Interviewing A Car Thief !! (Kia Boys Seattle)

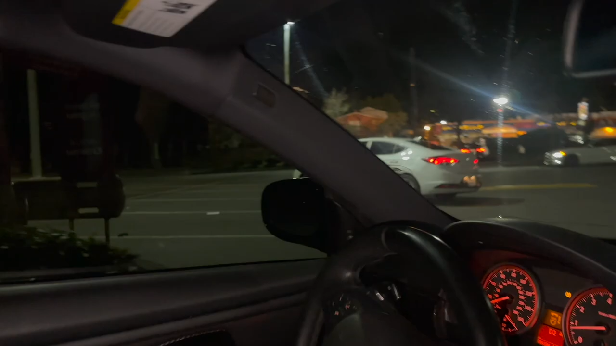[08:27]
He said he's trying to get down, get rowdy, drifted around. And then he brought us to the Safeway parking lot. The worst spot possible.